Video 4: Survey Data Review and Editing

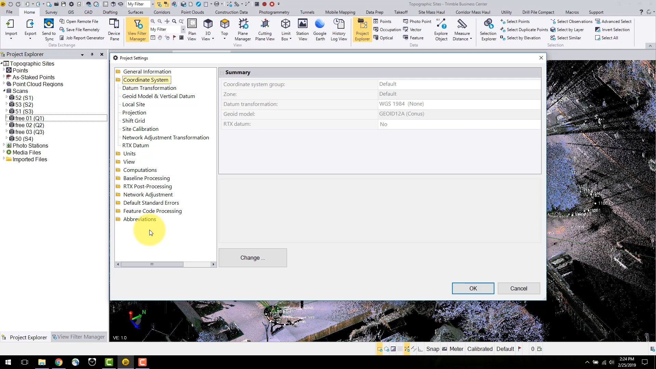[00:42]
In project settings you can find all the user selectable options for performing computations, view windows, tolerances, adjustments, and other important information. Notice there is an error in the bottom right corner signified by the red flag. This signifies to the users that there are errors in this project. Selecting this flag brings up the flags pane. Here we can see that the free station's points could not be computed.
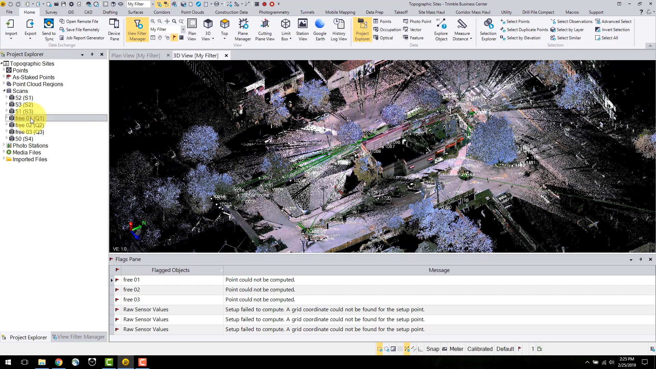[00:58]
This is a result of a free stand and scan station.
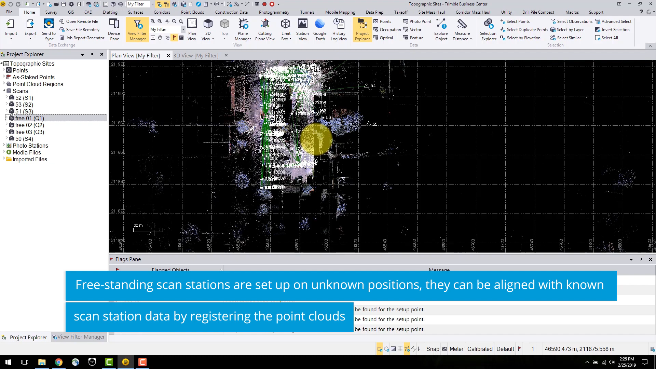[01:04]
Later on in this video series, I will explain how to register these scan stations to correctly align with the station's setup data. This will eliminate the flag.
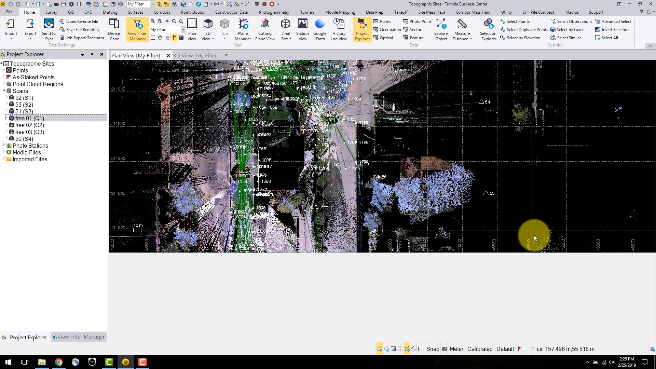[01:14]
The optical spreadsheet can be used to view the total station and rangefinder observations in the project.
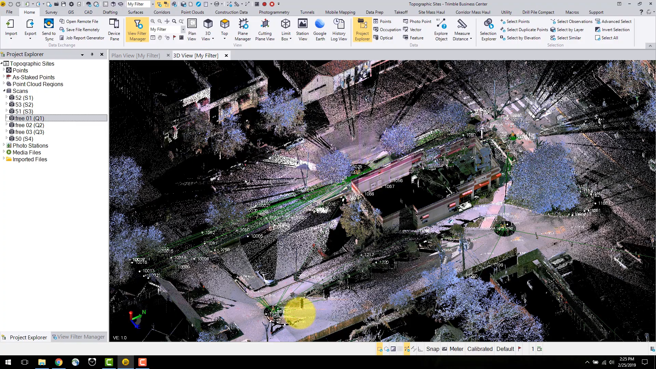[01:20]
To open this, navigate to the survey tab and select new optical spreadsheets.
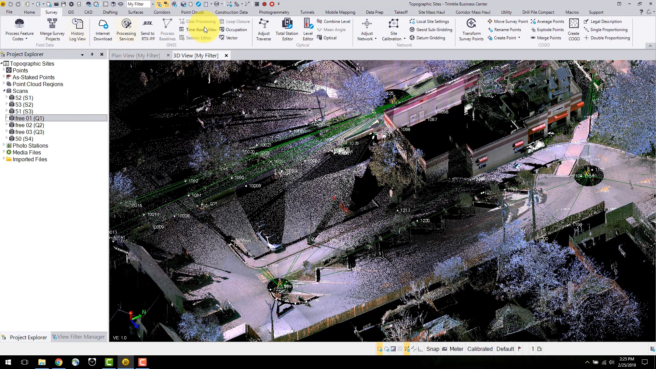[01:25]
Or, right click on a total station observation and select new optical spreadsheet.
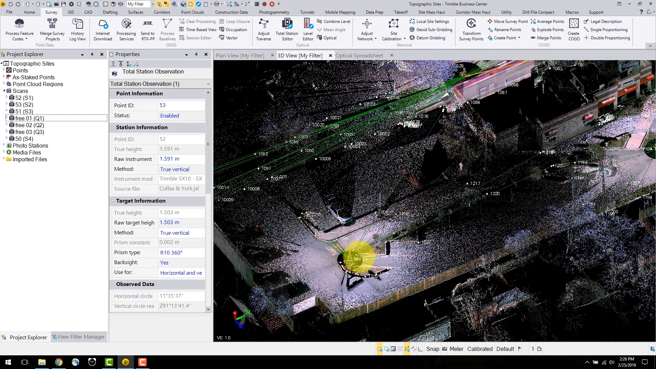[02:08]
Alternatively, in the plan or 3D view, you can left click an observation and select total station observation.
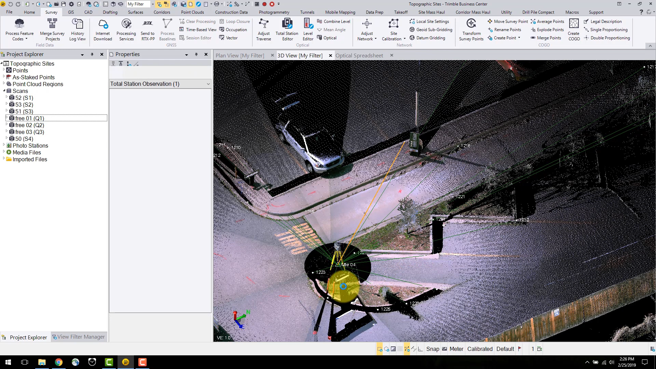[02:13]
This will highlight the selection in the optical selection. Modifications made in the properties box or optical spreadsheet will be reflected in the views of your data.
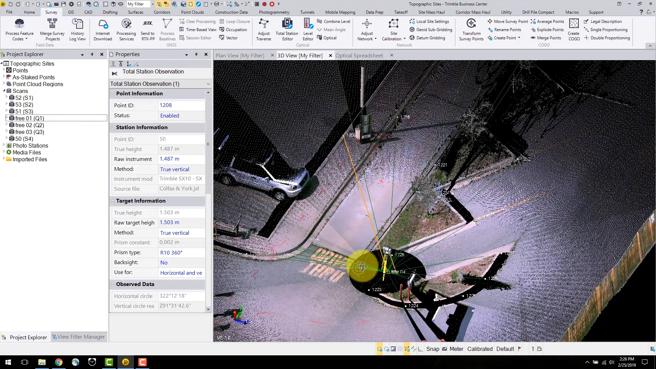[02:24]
For example, if I add a meter to the instrument height, the points do not align with the point clouds. This is a useful tool for quality control. A useful function for edited in total station data or imported in total station data is the total station editor.
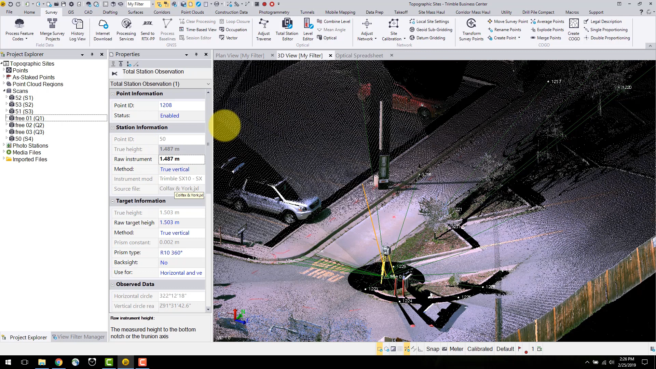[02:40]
This is found in the survey tab under the optical settings, and I will select the already imported data under the JXL file.
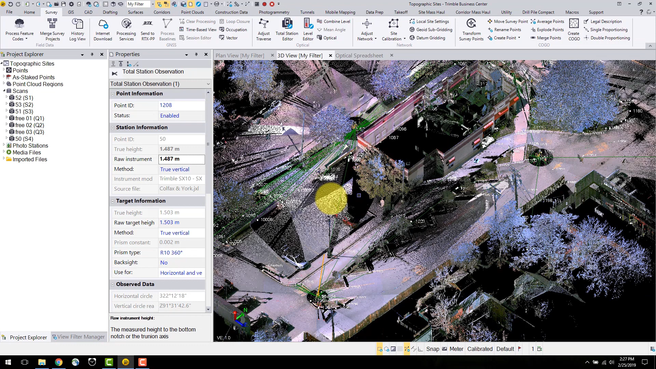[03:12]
Expand the scans panel and select S1. Here, you can edit the corrections in the properties panel. Once the data has been checked for blunders, we are ready to move on to deliverable creation.